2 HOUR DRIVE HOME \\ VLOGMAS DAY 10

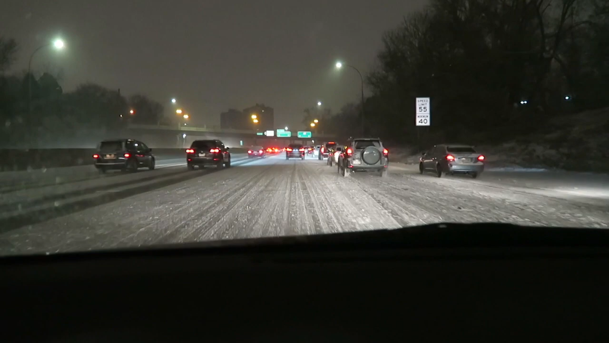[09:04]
Driving in downtown Minneapolis. Sorry if it's a little shaky.